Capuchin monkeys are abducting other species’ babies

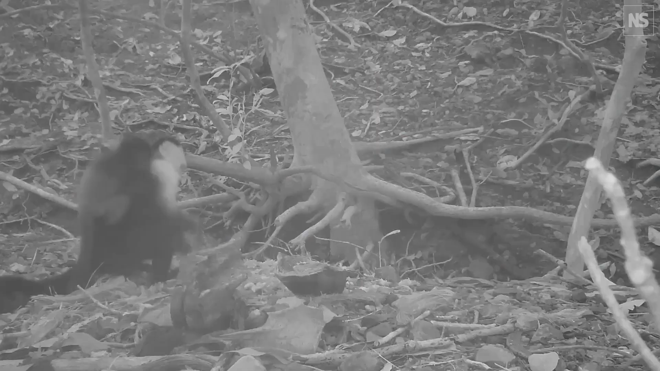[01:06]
because the infants tried to escape, they called to their parents who called back, and we also saw the capuchins preventing them from escaping.